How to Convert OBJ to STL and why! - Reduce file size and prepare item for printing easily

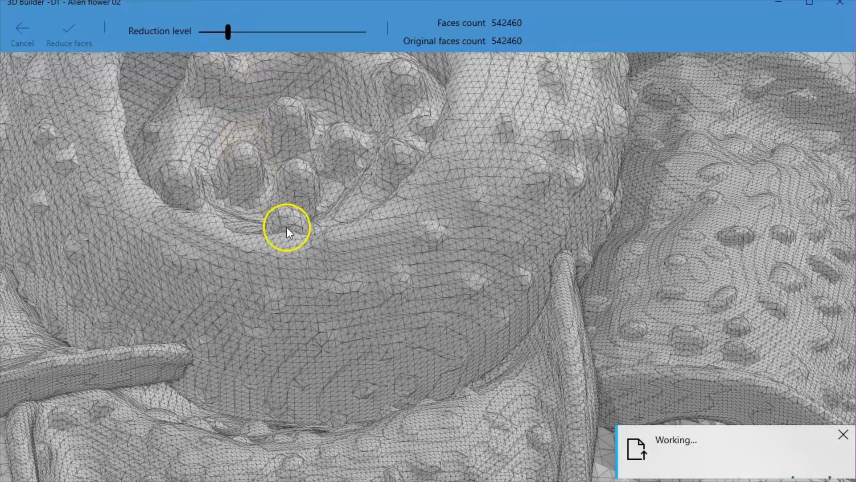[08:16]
you go so it's re-polymerized the face of it to add denser vertices at points where there's
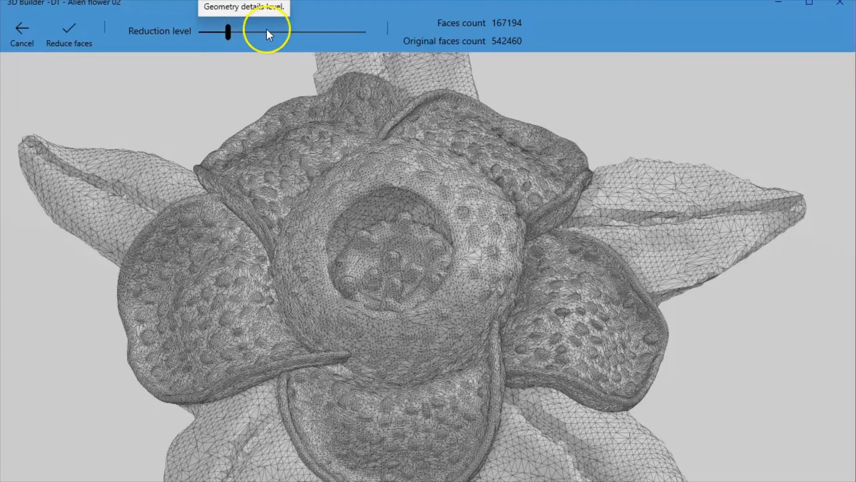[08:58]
so if we go to level two
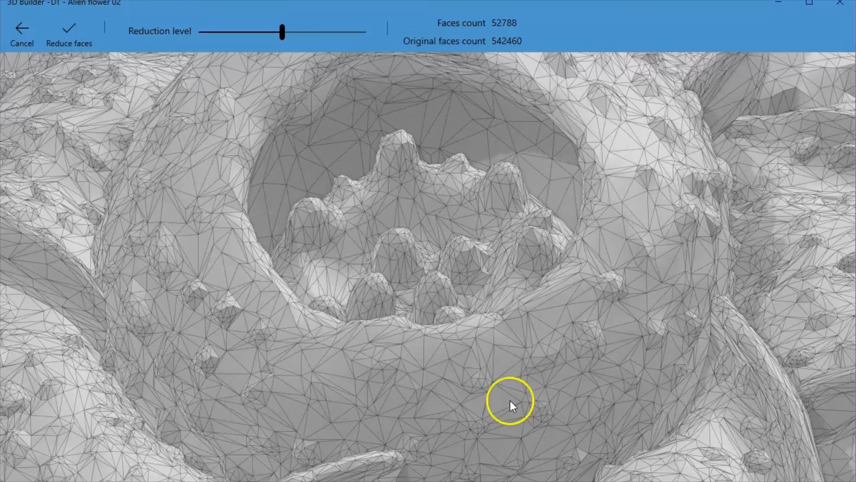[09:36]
the textures a lot more we're only going to go down
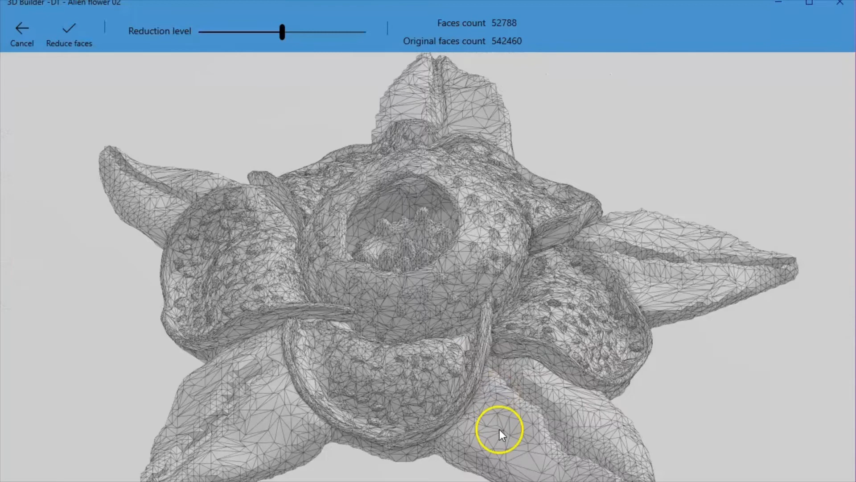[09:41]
to level one but just for an example if I take it all the way to maximum
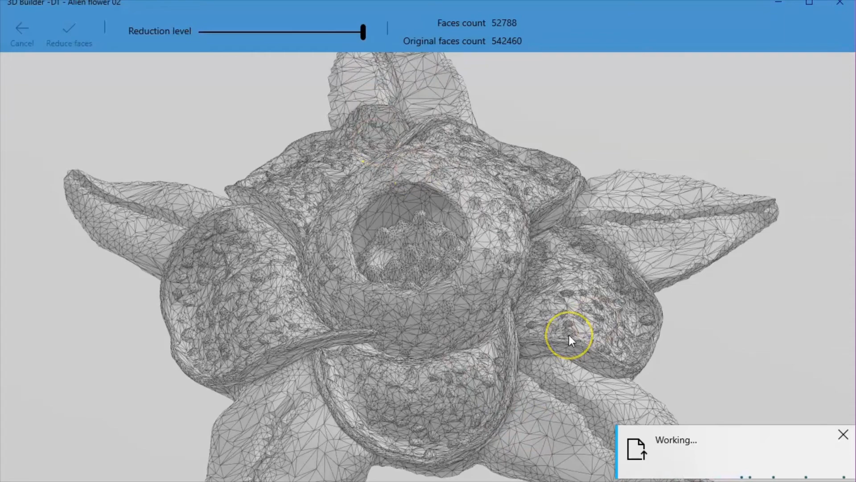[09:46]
and we'll see what that does see here
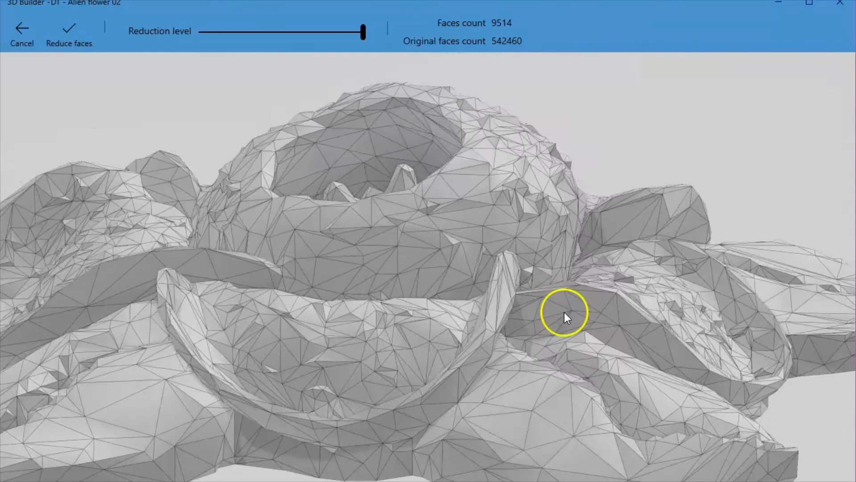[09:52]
it's just turned everything into triangles there's there's no real
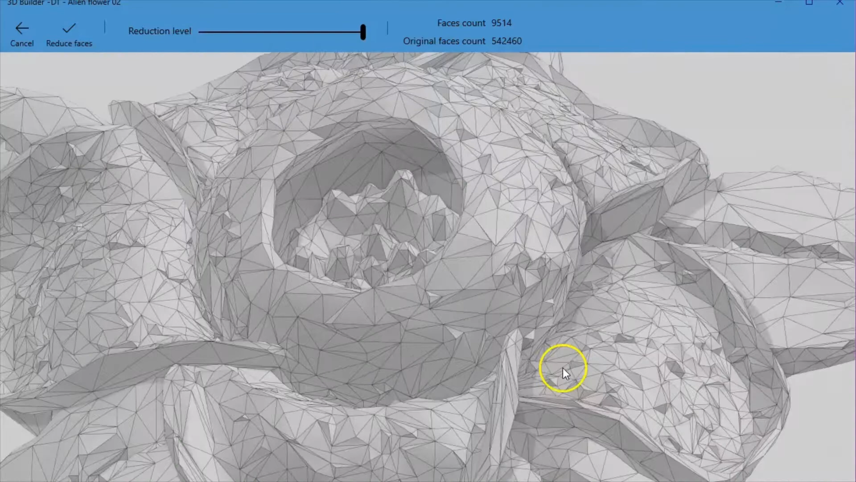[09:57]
curves on there you have the large curve of this and you have some
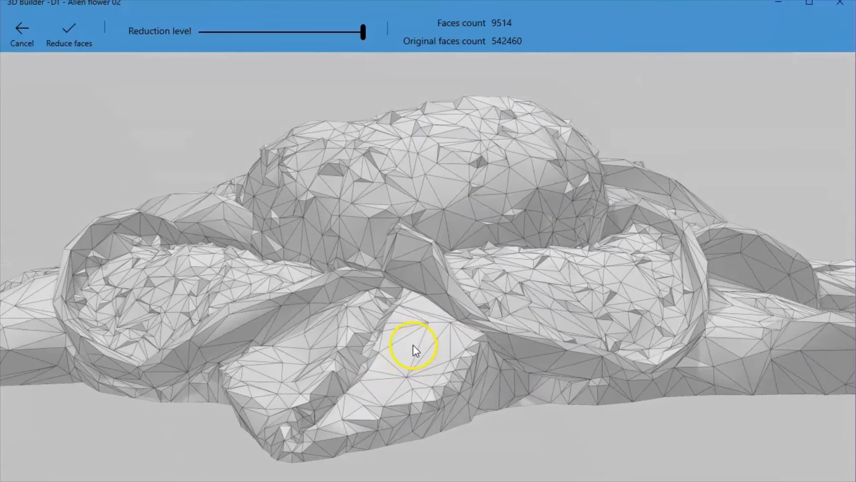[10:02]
some of the sweeps on the leaves but all the dots have been turned into triangles back to three
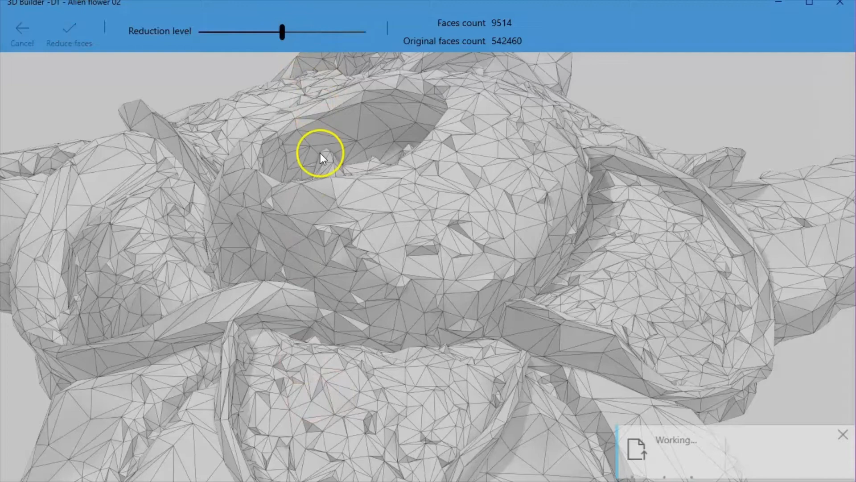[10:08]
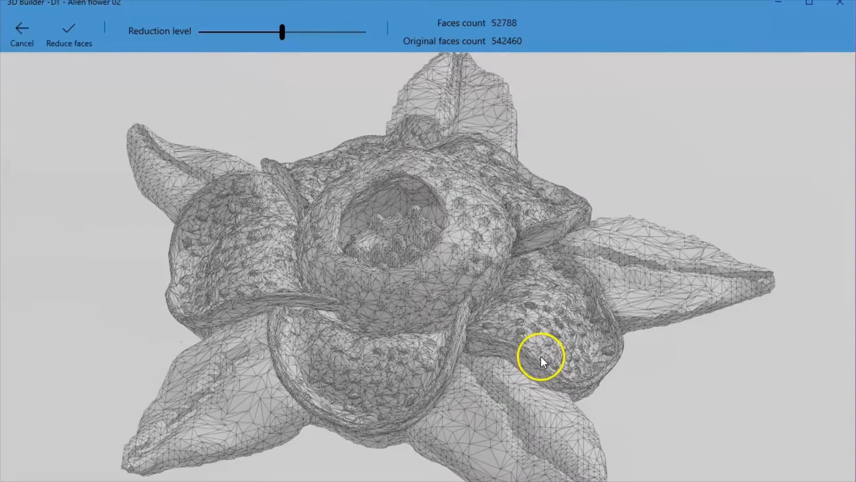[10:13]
and there you go you've got some of the details again
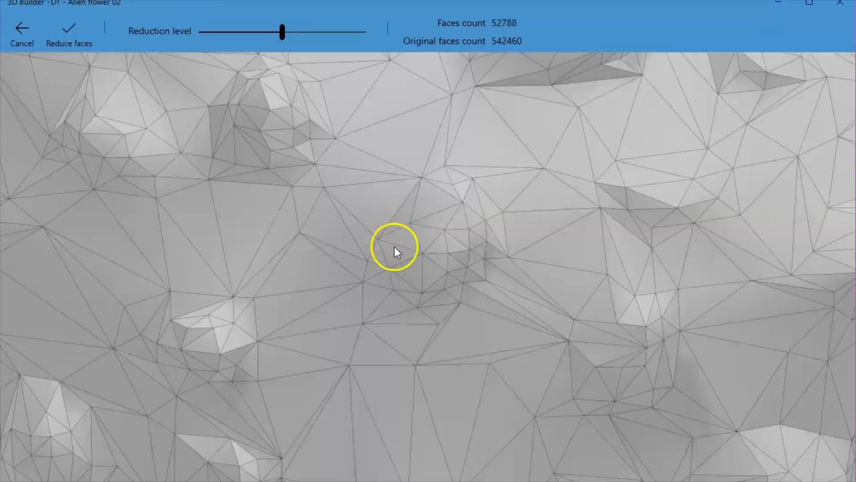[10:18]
but if we can get a look from the side
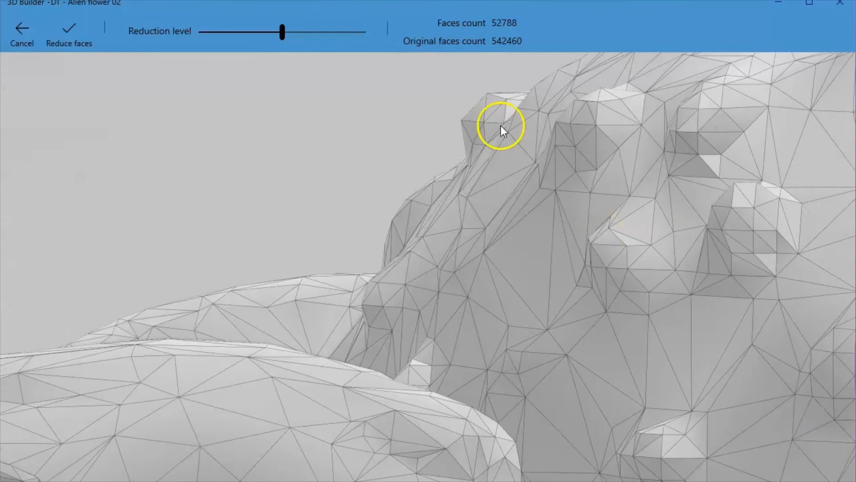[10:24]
you can see that these curves have been flattened out in various places so
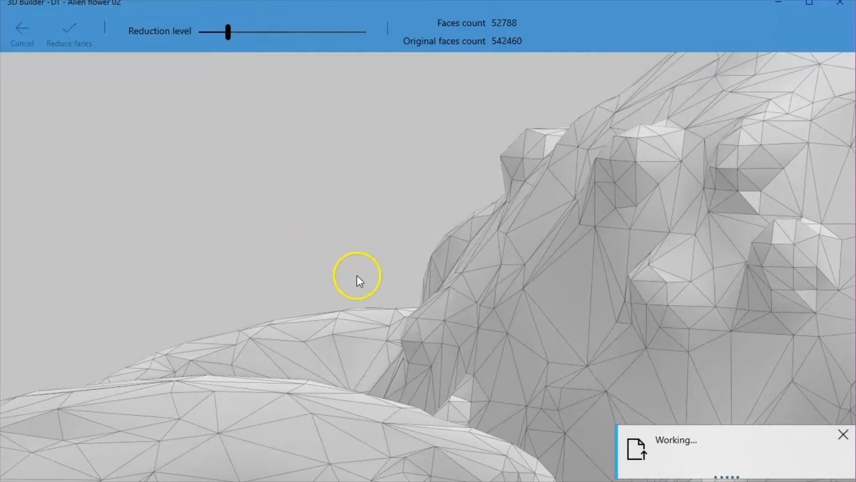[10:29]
we'll go to one and you're starting to retain those
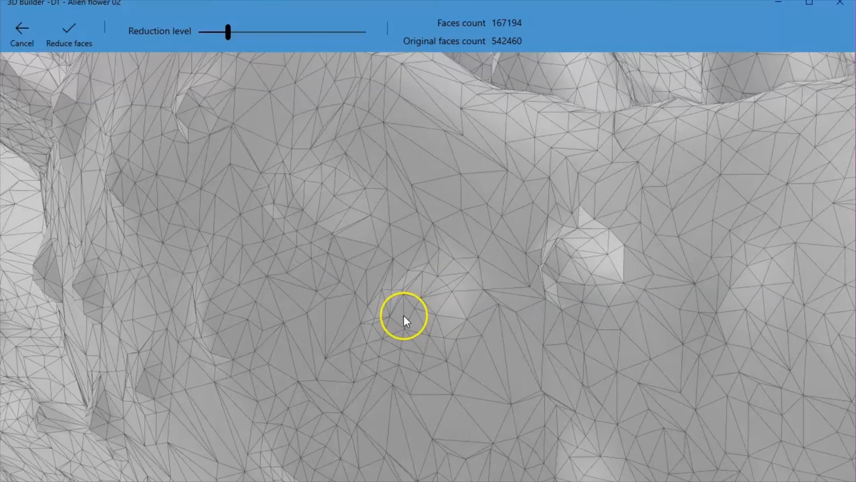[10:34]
curves and you'll get a bit much better fidelity that way so it's up to you